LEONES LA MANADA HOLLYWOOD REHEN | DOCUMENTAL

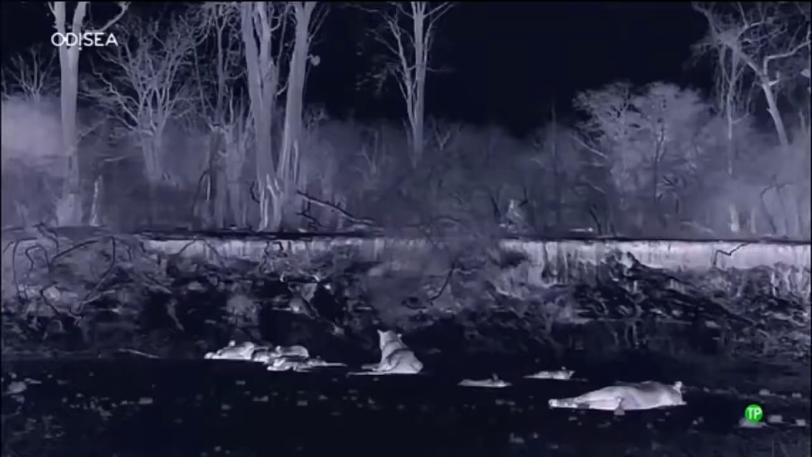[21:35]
pese al poco entusiasmo de las madres parecen decididos a acercarse.
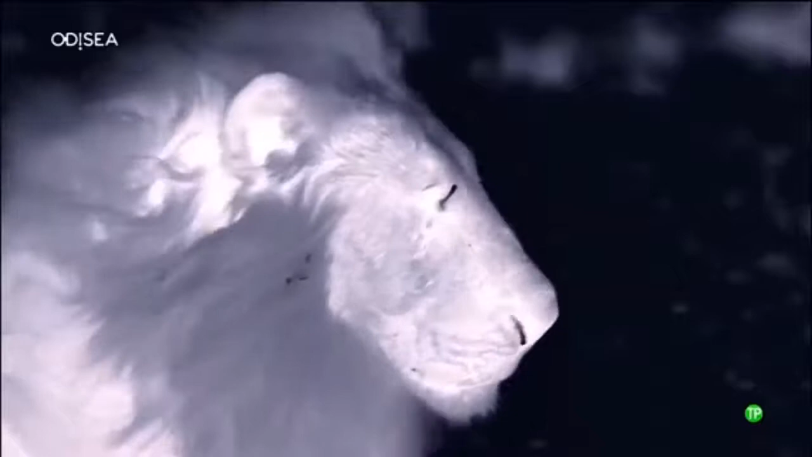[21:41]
Tras tres años en el trono, el reinado de los provectos pangs pronto llegará a su fin.
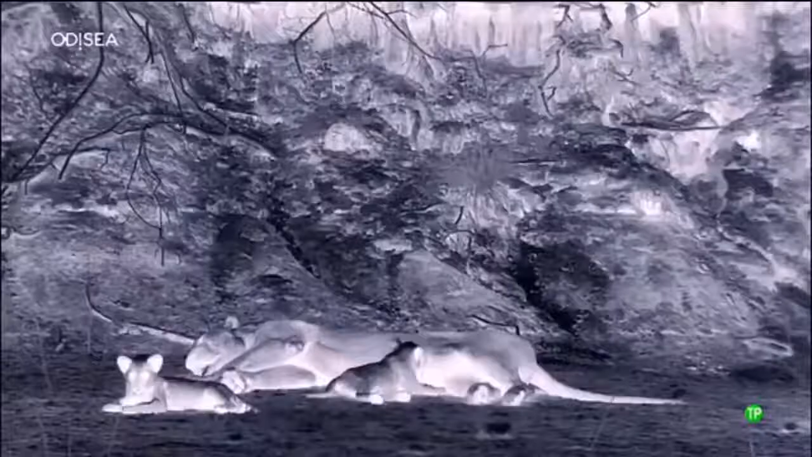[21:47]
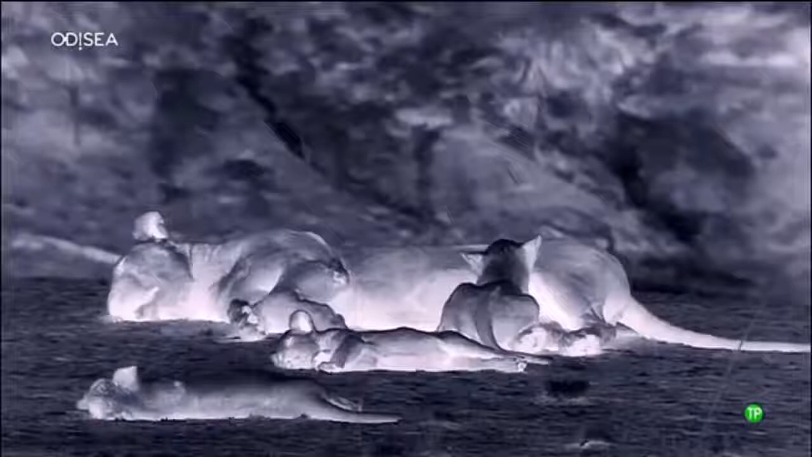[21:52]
Es probable que estas cinco crías sean las últimas que engendren. así que su voluntad de protegerlas es fuerte.
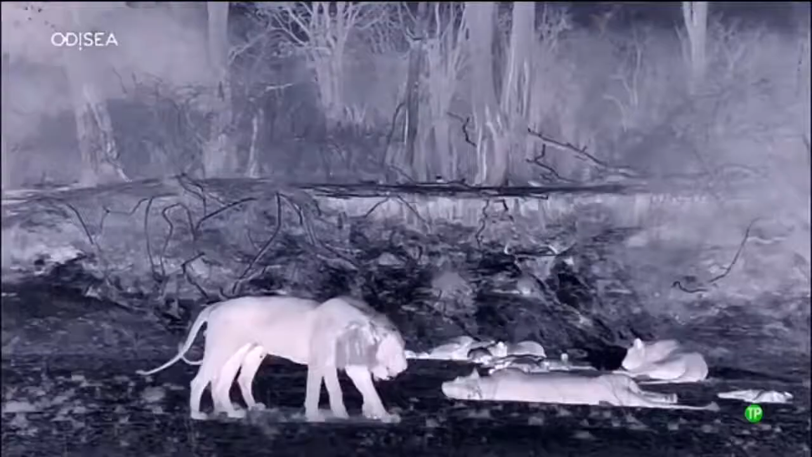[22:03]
Mientras las madres duermen, los hermanos se acercan. Pero los han visto. suri y rosa ahuyentan a los machos con agresividad.
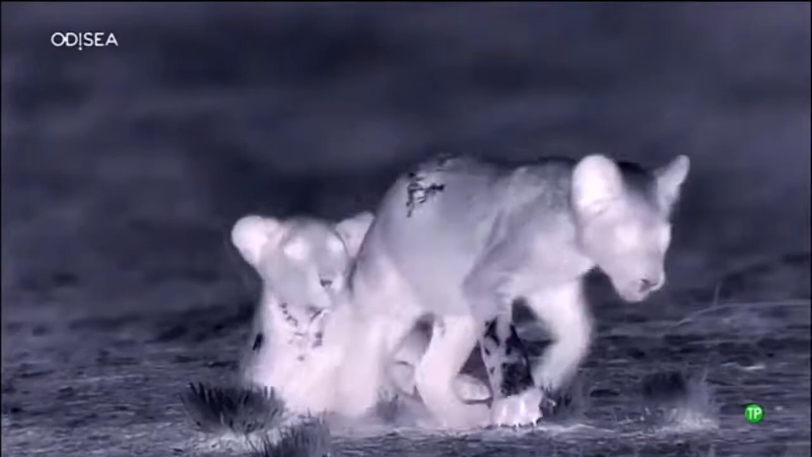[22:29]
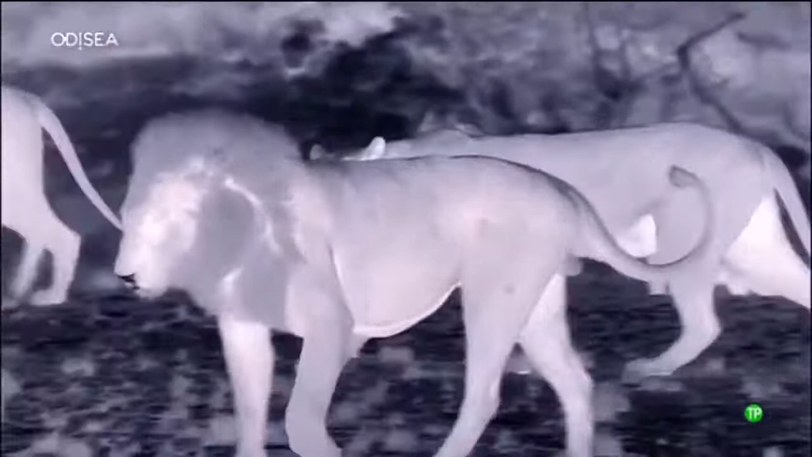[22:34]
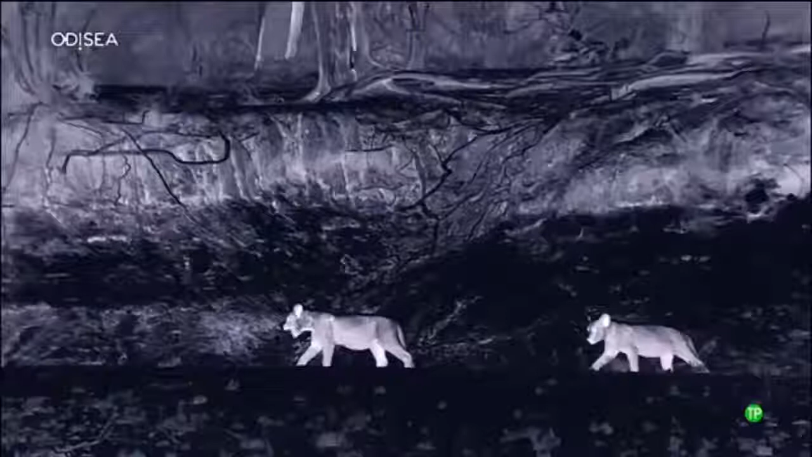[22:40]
Parece una conducta extraña, pero las madres tienen un dilema. Como padres, Axel y Mohawk pueden brindar protección a las crías.
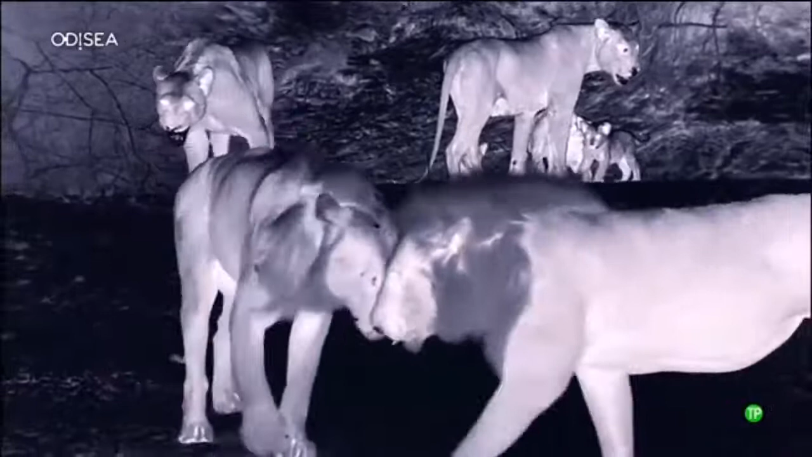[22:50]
Pero los leones macho tienden a atraer violencia.
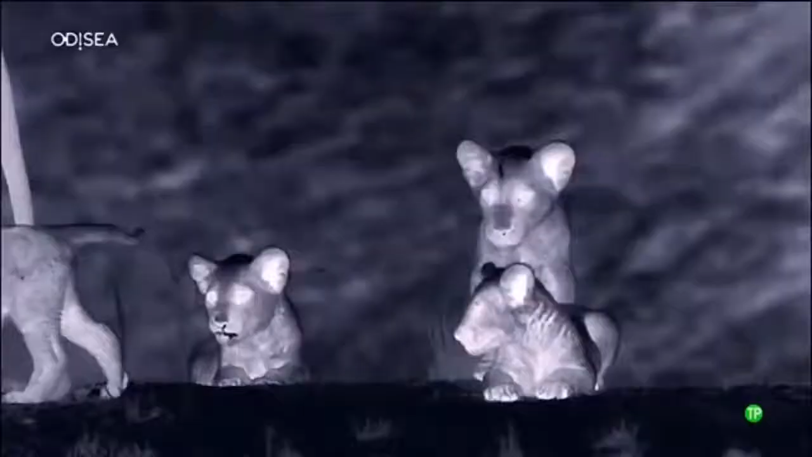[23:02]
Alejar a las crías de los padres podría salvarles la vida si los nómadas deciden volver a invadirles.
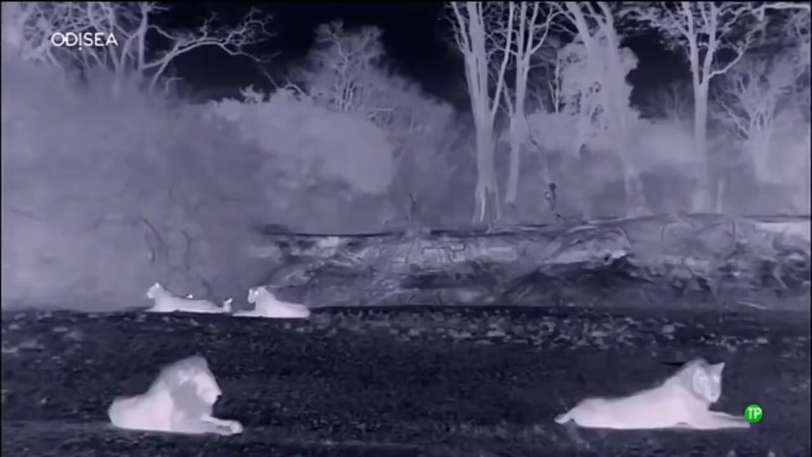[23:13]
Los pangs no han venido a causar problemas.
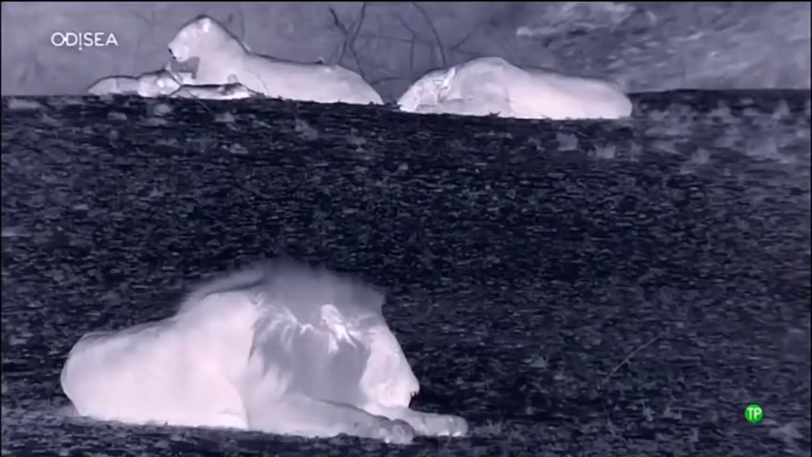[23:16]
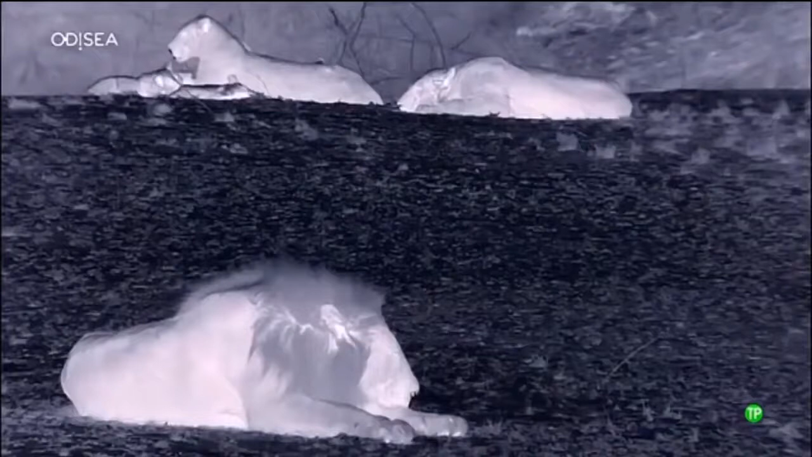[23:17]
Se quedan lo más cerca que las madres les permiten.
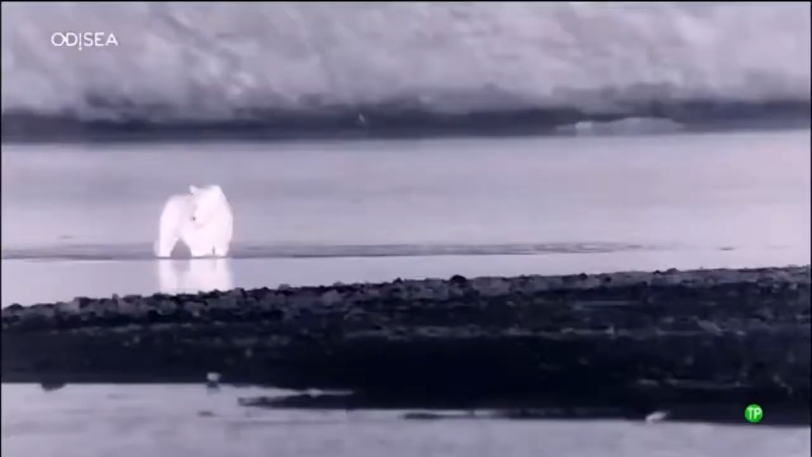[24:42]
Nova la hembra más joven encabeza la marcha con valor.
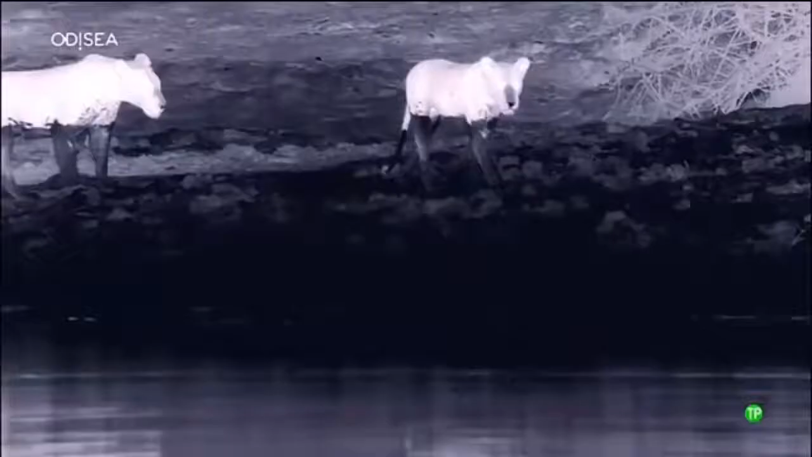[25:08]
pero aún tienen que llegar al cadáver.
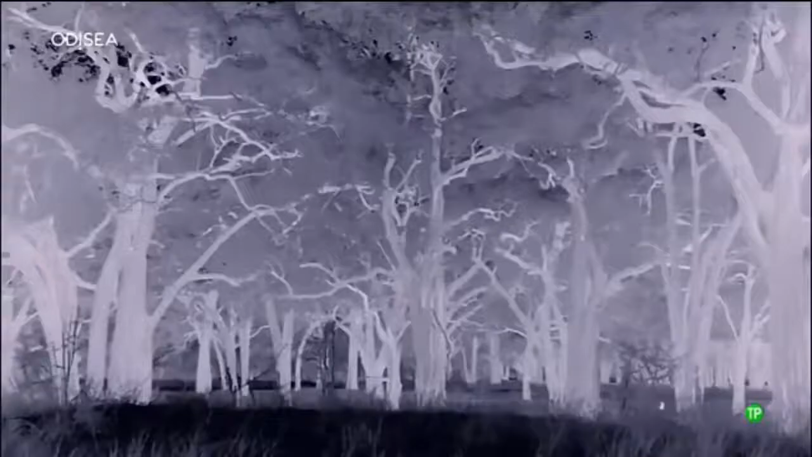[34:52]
La sabana cobra vida con los sonidos de la noche
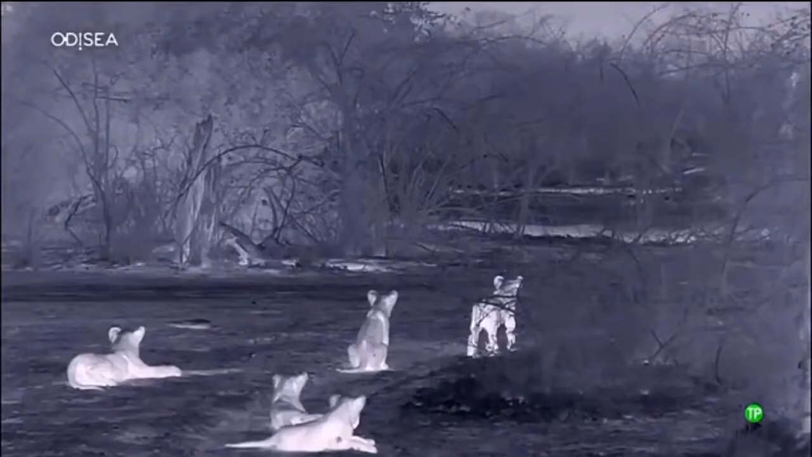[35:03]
uno en concreto capta la atención de las crías.
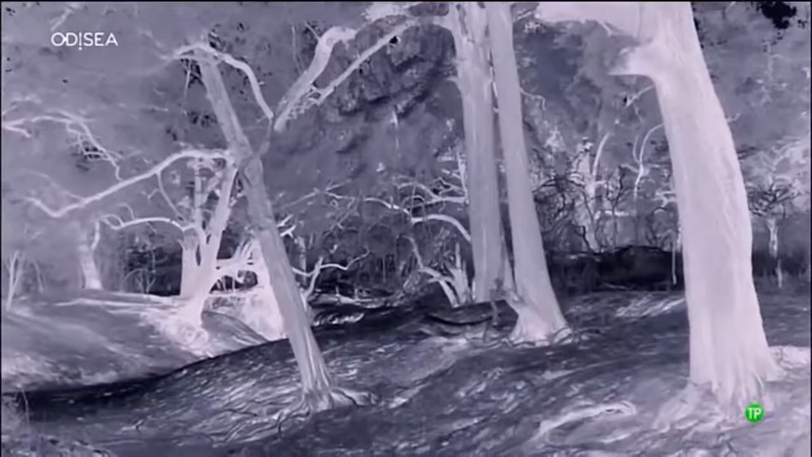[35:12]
Reconocen los rugidos de su madre.
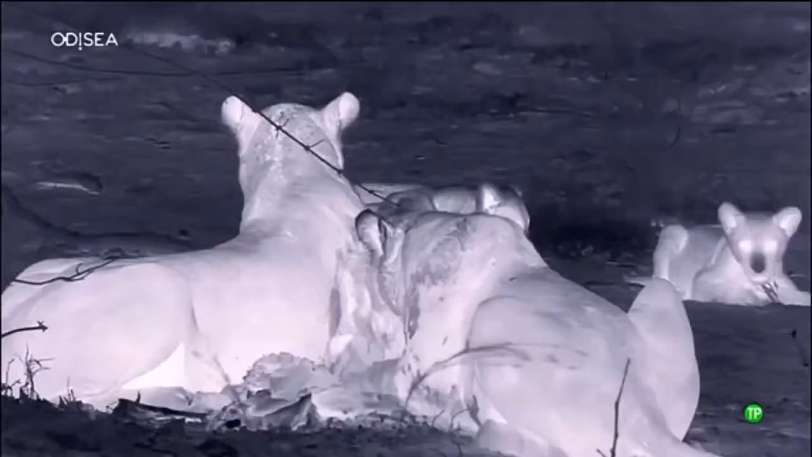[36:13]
Es la primera vez de las crías con una presa adulta pero no tendrían que haber venido solas. Por suerte para ellas Rosa y Suri están demasiado absortas en comer para reprenderlas. Su creciente apetito por la carne indica que progresan bien.
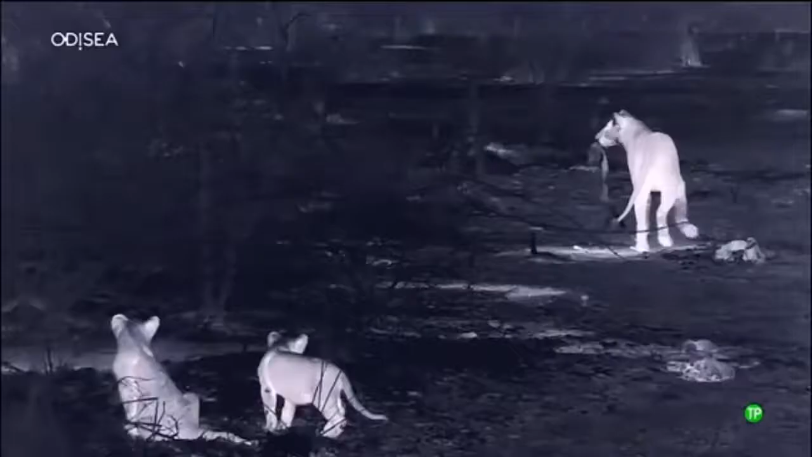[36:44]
Con la panza llena las madres se marchan y sus crías la siguen.
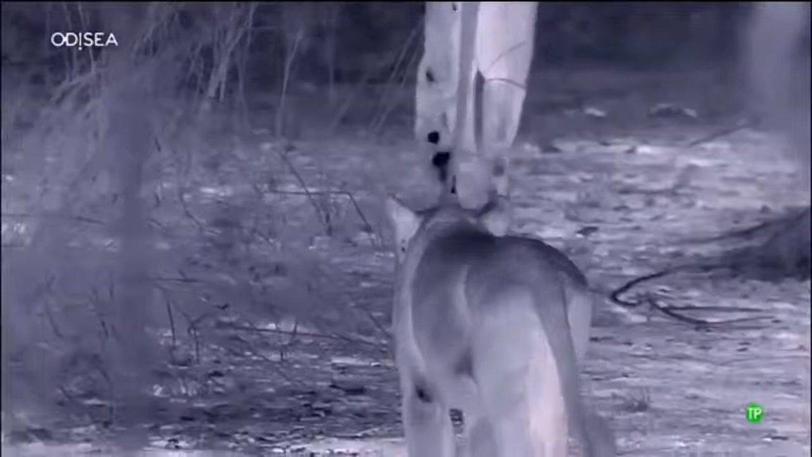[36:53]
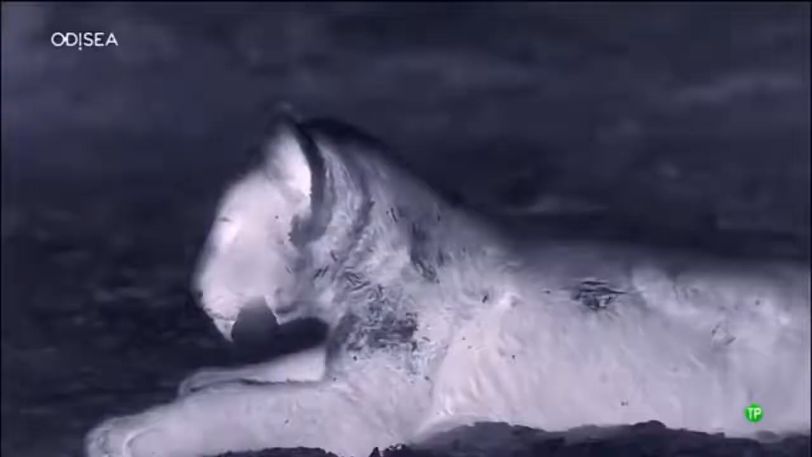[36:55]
Todas salvo spotty. su primer impala y todo para él